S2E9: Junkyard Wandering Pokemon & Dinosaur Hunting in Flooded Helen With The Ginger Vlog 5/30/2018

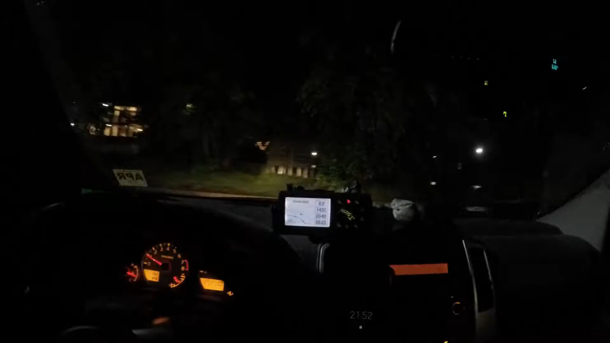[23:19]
The van that was under the water in that picture? Yeah, I think this is the van that was in the water in that picture. You know what it probably was? This drain was just probably backed up. Maybe. I bet it's going to smell really good in there tomorrow.
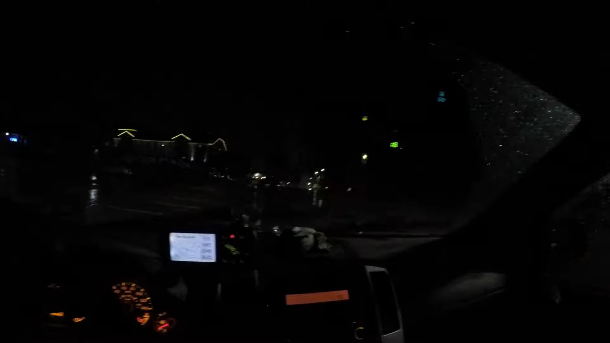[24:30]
It might have been up over here earlier because there's a lot of debris. Don't go over there, Vio.
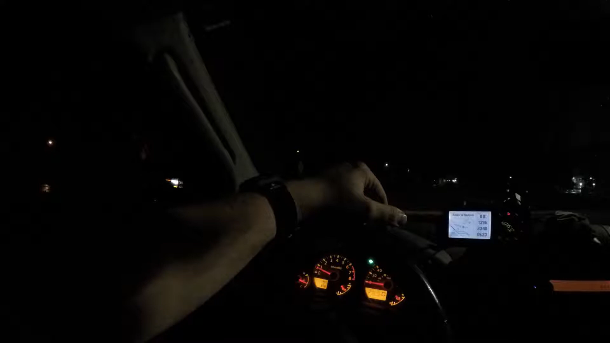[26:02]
Got a trailer. With a mattress on it. Yeah, you're not gonna go dump that in the middle of the night, are you? Driving around with it in the rain, that's not a clue. What else are you catching? Nothing right now. That's no fun.
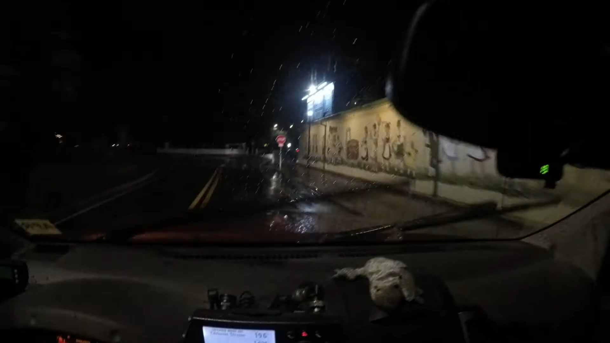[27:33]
I guess the rain stopped enough. People are looking out over the bridge.